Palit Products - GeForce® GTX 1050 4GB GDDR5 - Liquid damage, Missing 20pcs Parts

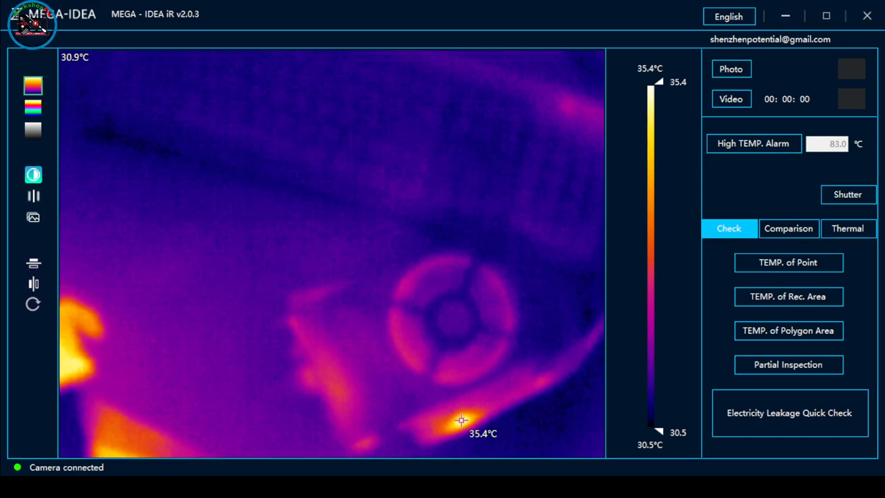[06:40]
On screen: scale top 35.4°C, scale bottom 30.5°C
So, balik tayo natin. Ibig sabihin, may... Aray ko. Tinaman ako ng pan. Ayan. So, overheated ito, ang kanyang pan. So, hindi naman siya ganun ka-full speed ang pan. So, ang pan lang niya, mahina lang eh. Or overheated na yung kanyang GPU, guys. Pag ganyan. GPU chip. Either madumi to. Ayan, nag-detect na yung driver. So, nag-black screen. Ay, nasaan yan?
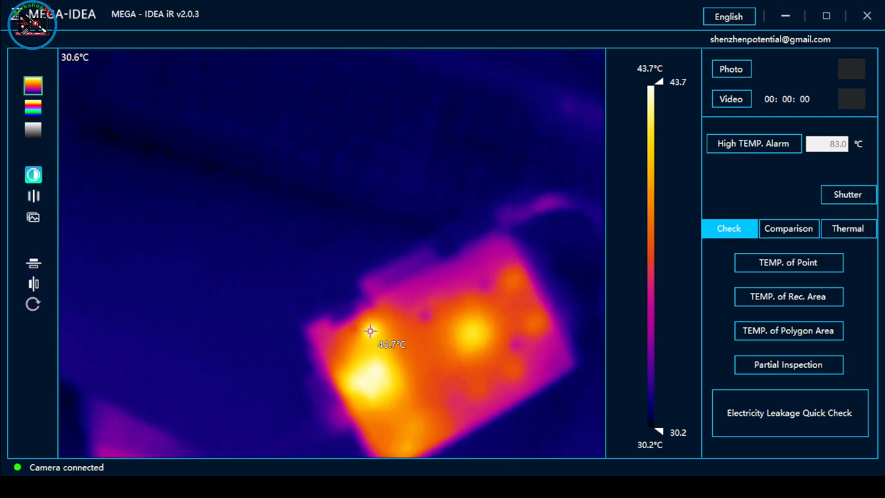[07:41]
On screen: scale top 43.7°C, scale bottom 30.2°C
Ayan, no? Nag-detect yung driver niya. Nag-black screen. So, yan yung issue niya. Patayin na natin at matutuluyan pa yan. So, sa tingin ko pa lang kasi, ano eh, kita na na may problema yung ano eh. Ayan, no?